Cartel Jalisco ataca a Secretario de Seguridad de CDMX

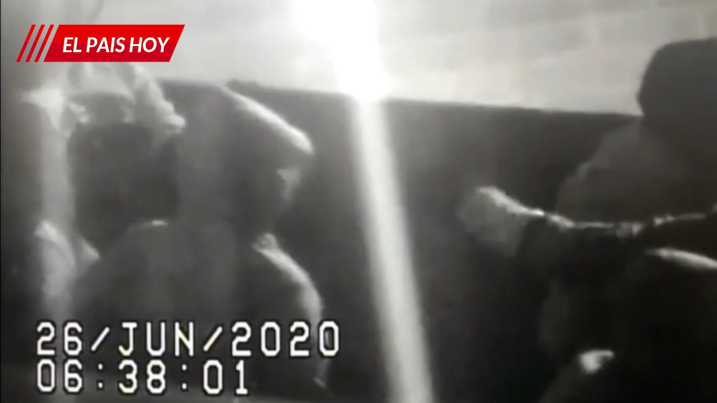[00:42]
Todo esto sucedió cuando una camioneta de carga de 3.5 toneladas bloqueó la calle y acorraló al convoy del secretario.
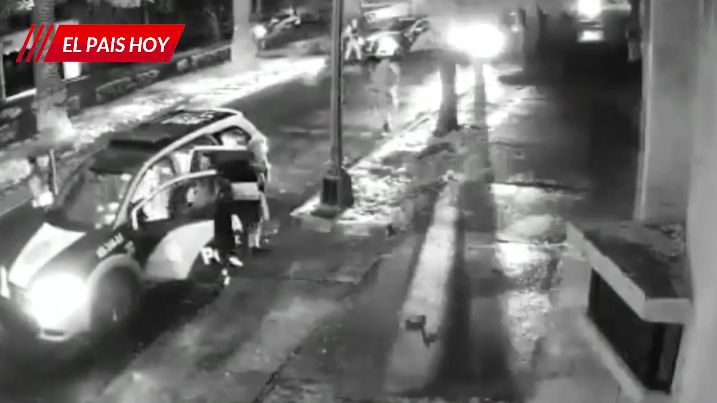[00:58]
lo que provocó una fuerte movilización policial.